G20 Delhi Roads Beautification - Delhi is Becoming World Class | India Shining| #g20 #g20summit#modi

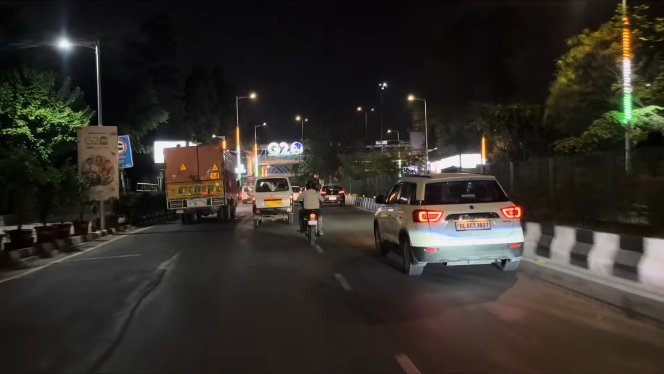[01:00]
पहला बोर्ड तो देखो कितना प्यारा लग रहा है, G20 लिखा हुआ देखो।
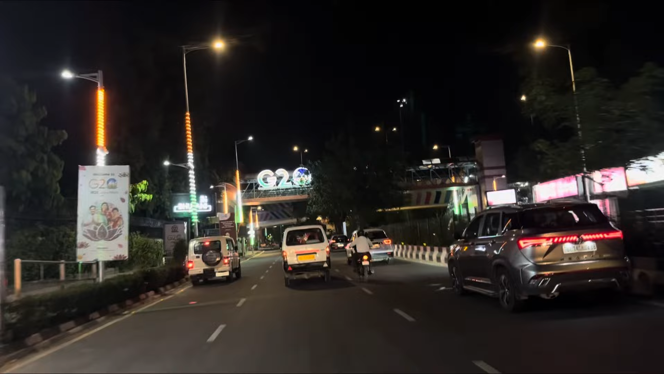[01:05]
ओए होए क्या बढ़िया लग रहा है,
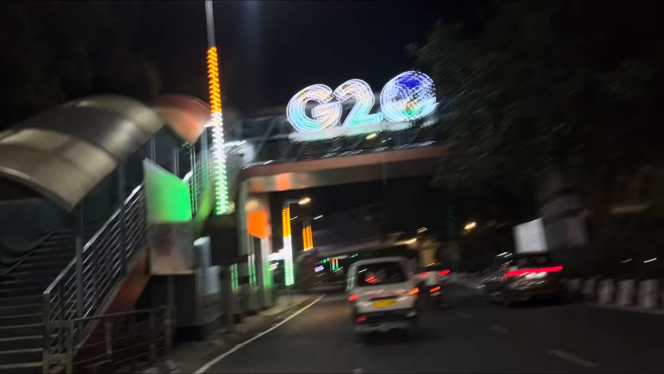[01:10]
तैयारी तो लग रही है, बढ़िया हो रही है मेरे ख्याल से। बाकी देखते हैं आगे आगे क्या क्या दिखता है।
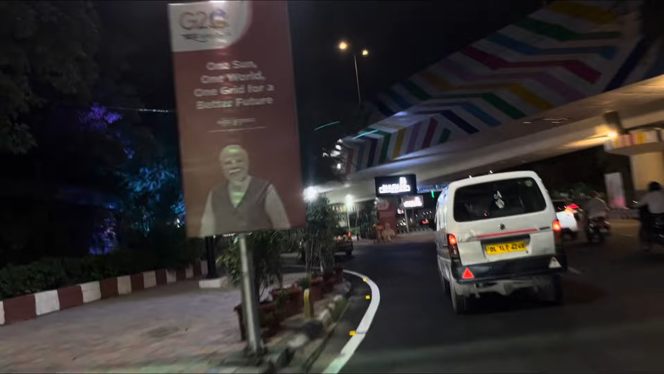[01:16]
हर चप्पे चप्पे पे ना पुलिस खड़ी है, पुलिस हर पॉइंट पे, पुलिस सीपी साइड में।
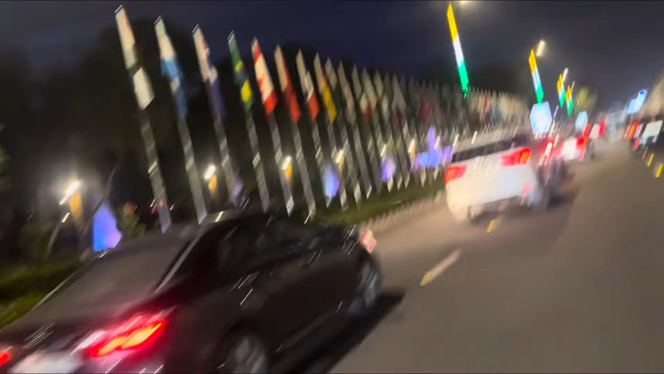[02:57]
ये फ्लैग देखो कितने सारे हैं,
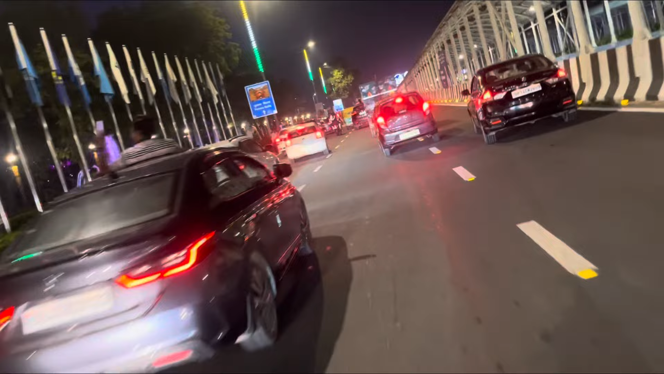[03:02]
ये वीडियो बना रही है।
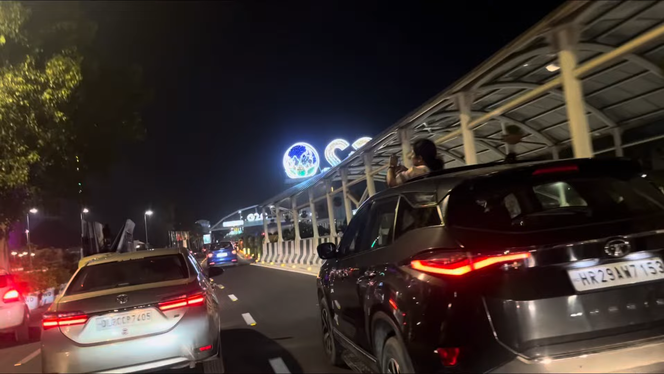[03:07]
G20 कितना प्यारा लग रहा है भैया, आगे भी है।